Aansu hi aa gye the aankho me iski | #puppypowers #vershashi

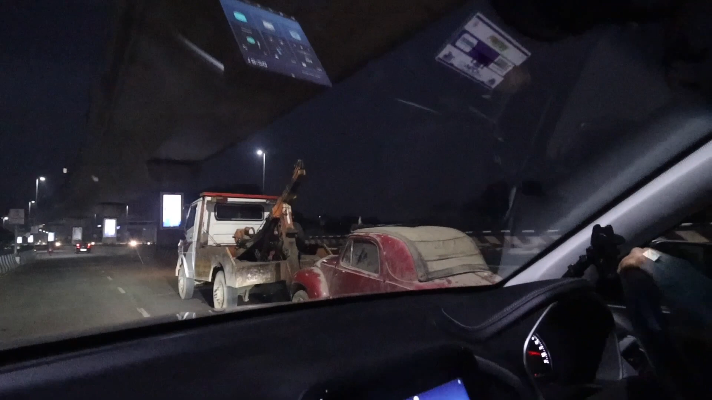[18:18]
छोटी सी गाड़ी देख, बिल्कुल छोटी सी गाड़ी है। और ये ब्रांड पता नहीं चल रहा था कौन सा है।